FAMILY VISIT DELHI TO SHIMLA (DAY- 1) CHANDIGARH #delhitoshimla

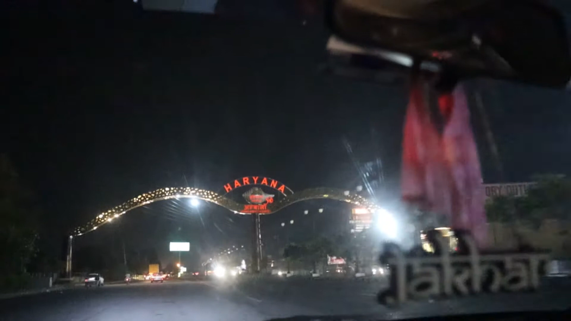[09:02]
यहाँ से सीधा रोड जाएगा पटियाला और लुधियाना और हमें चंडीगढ़ के लिए लेफ्ट लेना होगा।